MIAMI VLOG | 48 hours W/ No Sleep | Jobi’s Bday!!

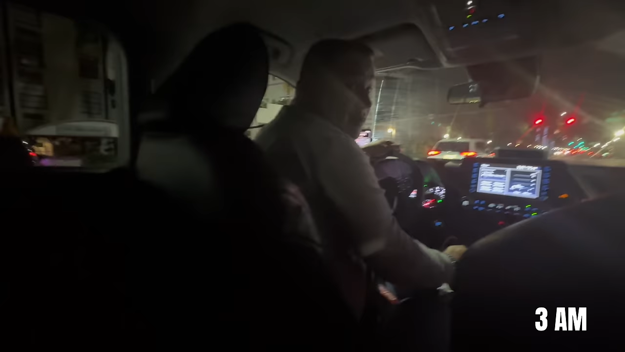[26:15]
Be nice, nah. I don't like that. Oh, shit.
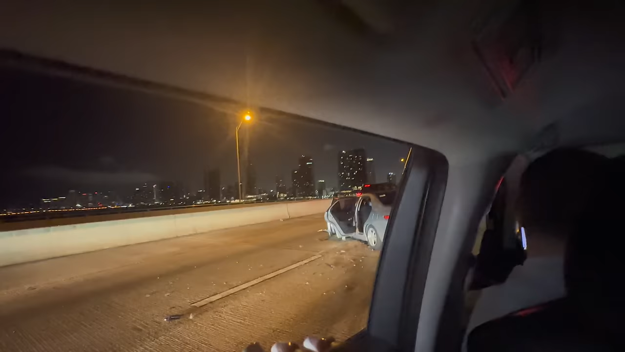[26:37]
Sorry, girl. Y'all pray for them in the comments. Oh shit. We running over shit. No.
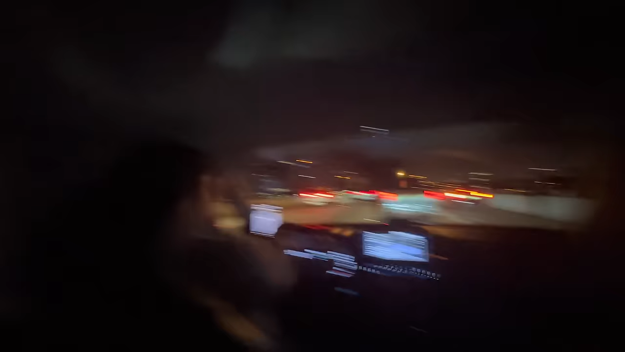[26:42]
Are y'all okay? He's bleeding all in his face. A motorcycle?
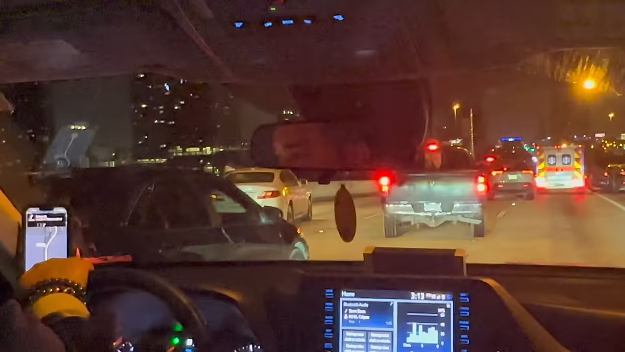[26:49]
Y'all, this is insane work for real. Like, this is nasty work.
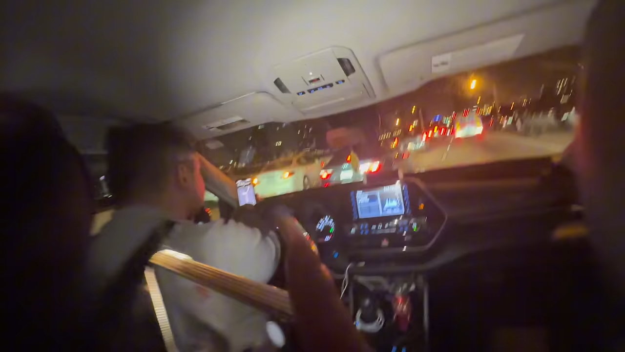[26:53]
Yeah, it's more shit up here. What the hell is going on? And what is what going the fuck? On? Y'all can't drive. So this many bad?
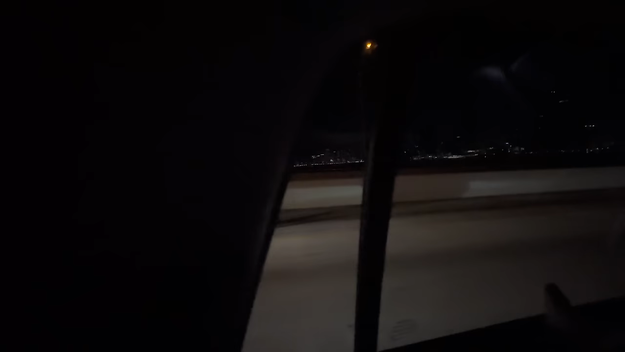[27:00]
People involved. So many people involved. There's a motorcycle in it. Oh my god.